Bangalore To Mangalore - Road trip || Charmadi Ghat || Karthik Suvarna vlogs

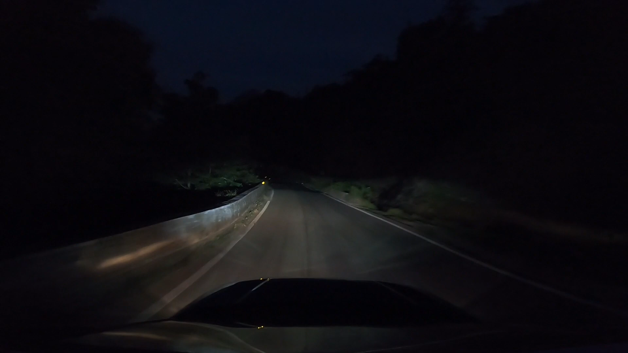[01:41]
कुछ नज़ारा अभी तक सूरज नहीं आया, देख सकते हो आप लोग मेरे पीछे. अभी फिलहाल हम लोग ट्रैवल करते करते चारमाड़ी तक पहुंच गए.